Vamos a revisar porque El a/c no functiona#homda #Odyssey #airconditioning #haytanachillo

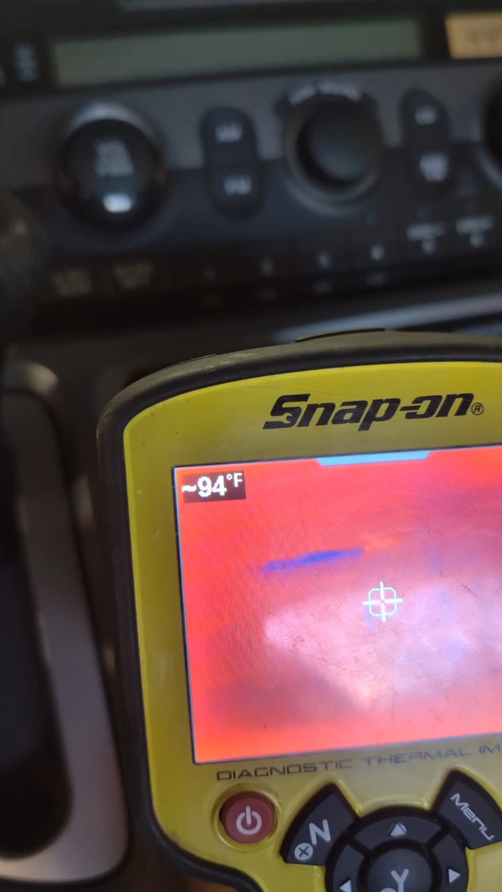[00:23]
On screen: spot 94°F
vamos a ver a cuánto lo podemos hacer que baje Lo primero que voy a hacer,
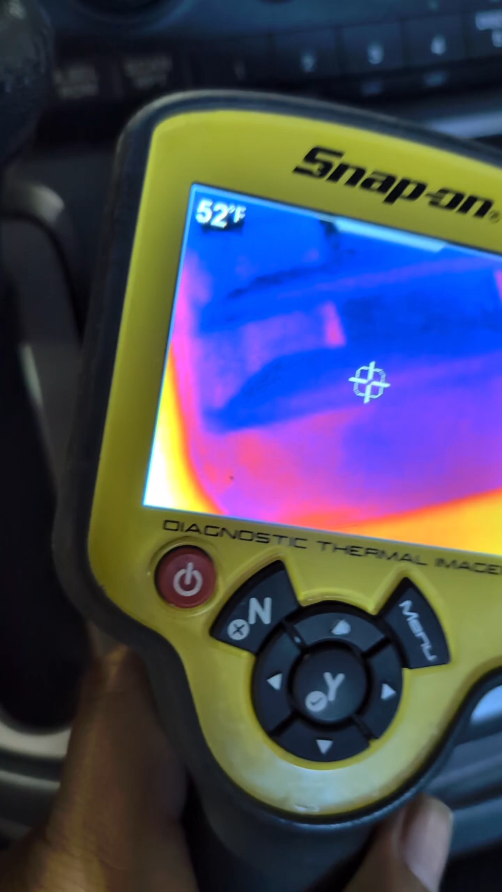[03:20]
On screen: spot 52°F
vamos a ver si no sale el vicio